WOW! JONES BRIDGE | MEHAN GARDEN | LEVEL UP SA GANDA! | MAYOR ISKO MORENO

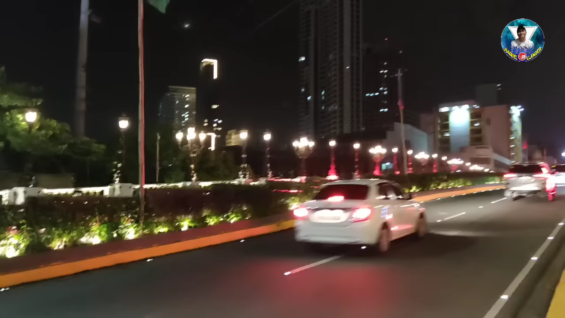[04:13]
Ito yung way na papuntang Binondo po, ano? Po, may mga nagbabiyahe po ng bike. Well, nilagyan na ng pailaw yung magkabilaan. Kulay red. Yan po ay pagbibigay po guys sa ating mga frontliner. Lalo na sa larangan po ng kalusugan, no?